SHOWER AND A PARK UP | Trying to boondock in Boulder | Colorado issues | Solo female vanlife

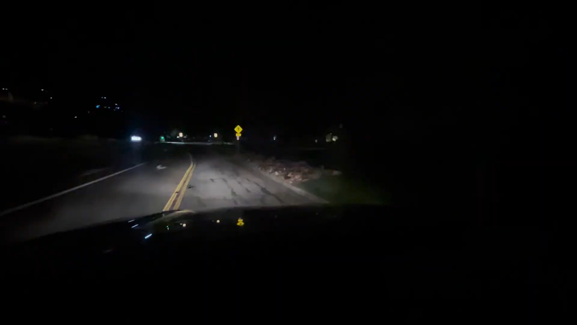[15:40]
Okay, here is the road with the hospital to my left and supposedly down here I can park. Let's see what this says down here. No parking at any time toward the end. Okay. Right now, let's see. I'm going to turn around. It's a van lifer.
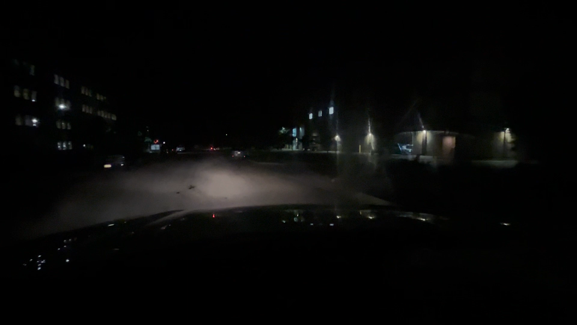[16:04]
Okay, I'm going to park behind the van lifer. Perfect. So I'm in Boulder. I'm in Boulder next to the River Bend apartments and across from whatever hospital is over here. I don't know civilian hospitals. But anyway, so down here is another van lifer. Okay, there's a car.
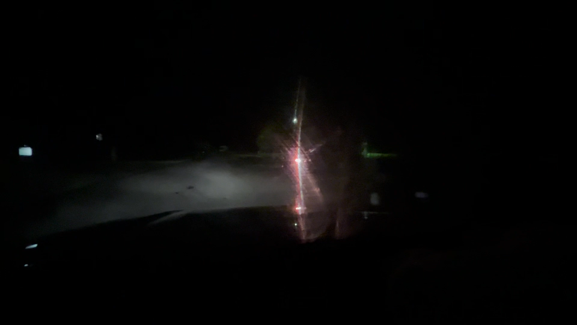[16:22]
There's a box truck camper. And then they, okay, they said park at the end of the cul-de-sac. So I'm going to park down here on this road. I'll park in front of this van lifer.
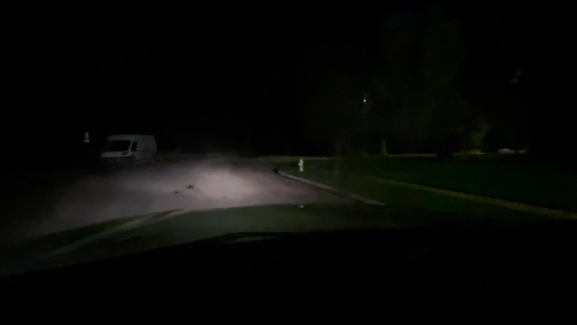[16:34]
All right. So this is my home for the night. Not bad. I don't think anyone's going to bother me. Let's just make sure the restrictions aren't up. There's a lime scooter. I really don't know if anybody uses those anymore. Anyway, there's a van lifer from somewhere, Canada, I think.
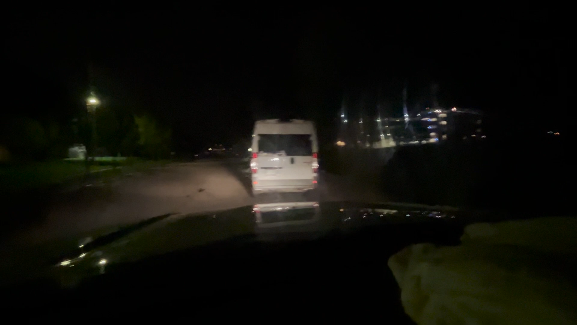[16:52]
I'm just going to park behind this box truck here. There's no restrictions. I kind of want to be in the dark. I don't want to be in the light. Back up. Park in front of this dude.
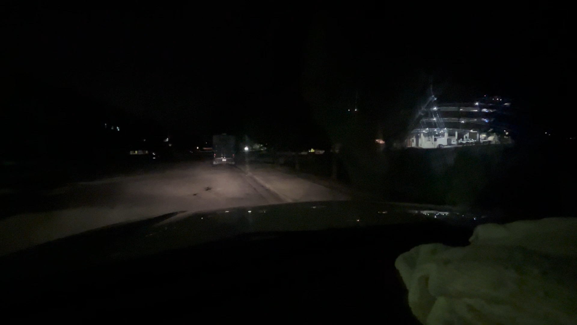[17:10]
Sorry. I know it's like when guys use the urinals in the public restroom, it's like, dude, don't stand right next to me. I think this is fine. I'm right in front of a big ass light though. I would rather be on the other side of the road. I don't think I want to be in the light. Okay. Let me go forward again. Sorry. This is what van life is. I want to be in the dark, but they said park in the cul-de-sac. You won't get bothered.
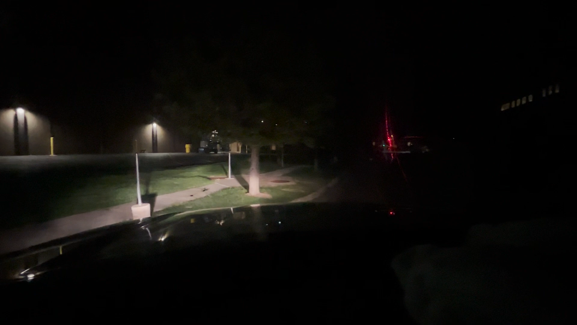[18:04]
I'm going to park behind this dude over here. It's in the dark. I'm going to park right behind this guy. Right behind this guy right here. That is quite... I should actually turn around. Okay.
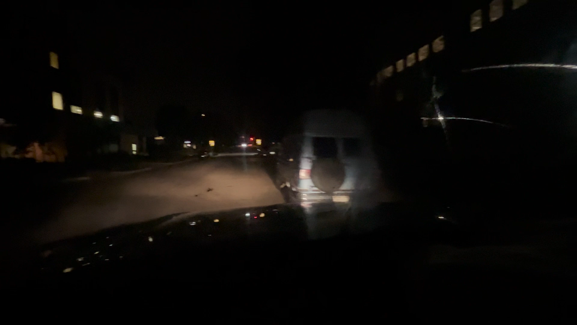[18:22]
Let me turn around. I'm not going to park in front of him. I'll go down here and I'm going to park in the cul-de-sac. I think that's just better. Much, much better. Okay. Sorry to wake everybody up.
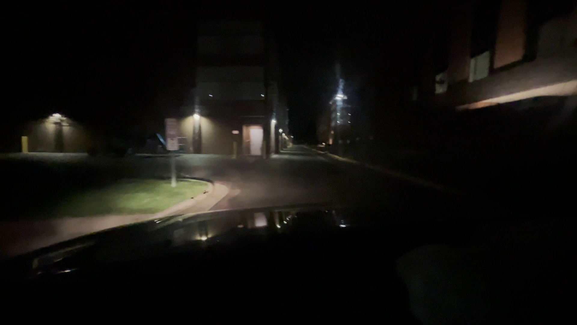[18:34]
I know it's like 9 30 at night here. Okay. Let me get down the other end. It would be better to park in the dark, but anyone coming down the street is going to shine their headlights. So if I'm down at the end, I'd rather park the opposite direction. It's like on this side of the road.